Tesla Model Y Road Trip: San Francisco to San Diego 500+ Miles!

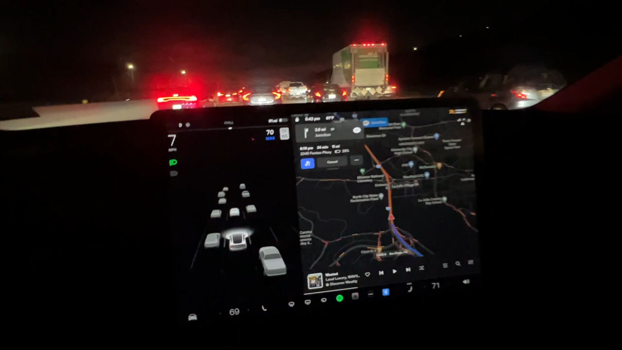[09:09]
And there's just a ton of traffic. This drives me nuts. Got about 33 minutes left to go 11 miles. Jesus Christ.